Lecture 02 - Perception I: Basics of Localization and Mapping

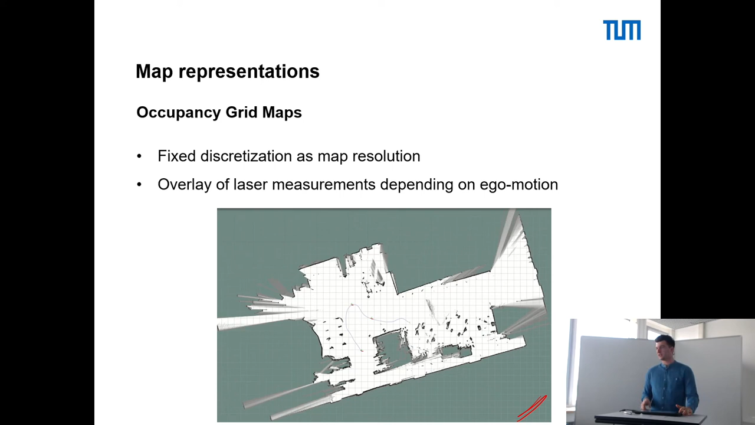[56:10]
Ich kann jetzt hier beispielsweise schon meinen Fahrt planen, weil ich eben genau weiß, wo sind Hindernisse, wo ist frei, wo kann ich fahren.
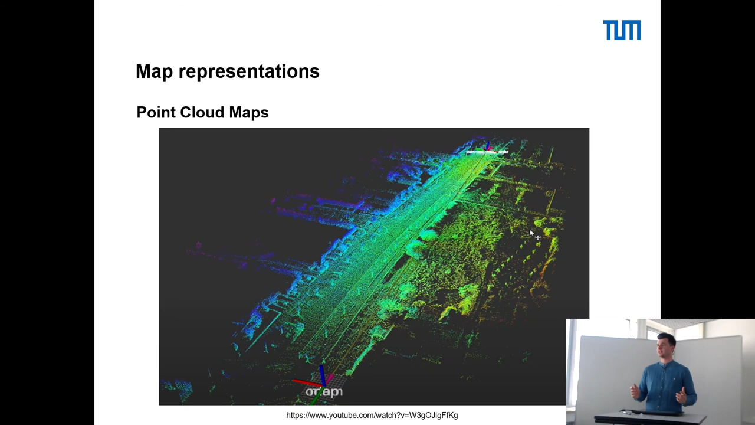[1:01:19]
hier wahrscheinlich sogar die Mehrheit aller Punkte einfach auf der Straße sind und die Straßenoberfläche darstellen. Brauche ich diese Information tatsächlich, wie viele Punkte auf der Straßenoberfläche sind? In den allermeisten Fällen nicht. Trotzdem muss ich sie irgendwo speichern, irgendwo ablegen und es blockiert mir eben Ressourcen, die ich vielleicht irgendwo anders in meinem Software-Stack besser verwenden könnte. Geht Hand in Hand damit, dass ich eben sehr große Datenmengen habe
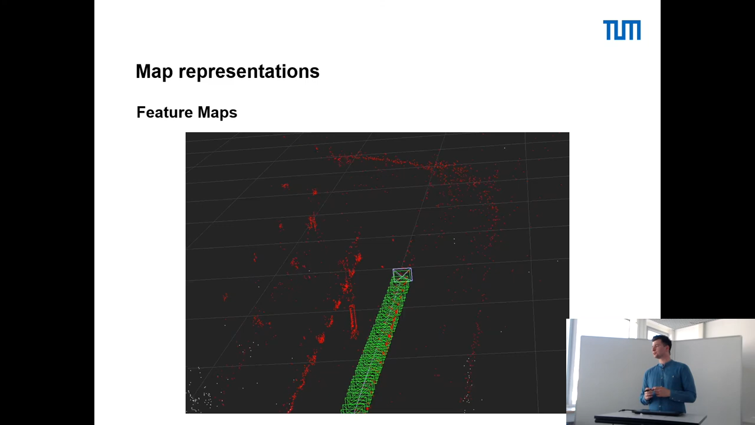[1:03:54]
da links ist vielleicht eine Säule, aber im Vergleich zu den anderen Kartendarstellungen fehlt mir hier einfach diese Information über die Umgebung, die mir dann zulässt zu sagen, okay, hier ist meine Straße, hier kann ich hinfahren, hier muss ich vielleicht vorsichtig sein. Was ist allerdings der Riesenvorteil?